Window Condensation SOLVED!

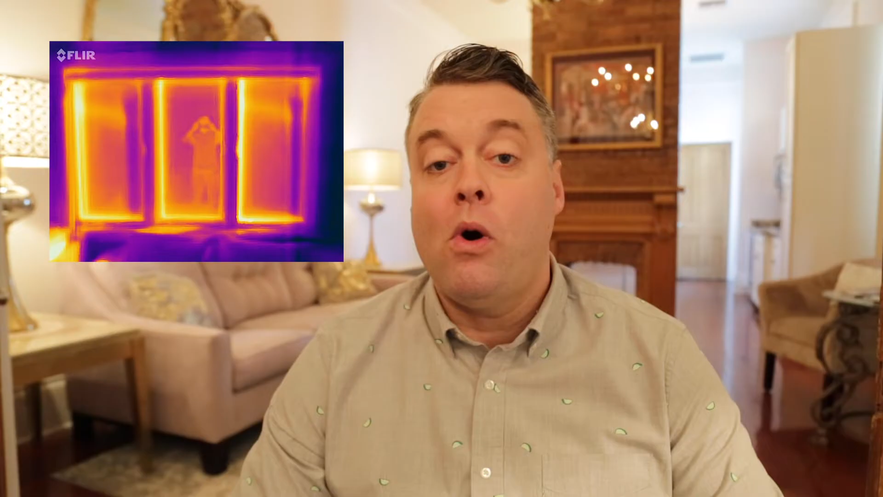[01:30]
You can see here the coldest section of this wall is the perimeter of these insulated glass units. That's just how it works. So if you're trying to prevent condensation from forming, you've got two real choices. You can either increase the temperature of that glass, or you can decrease the amount of humidity in the air, which would reduce the dew point.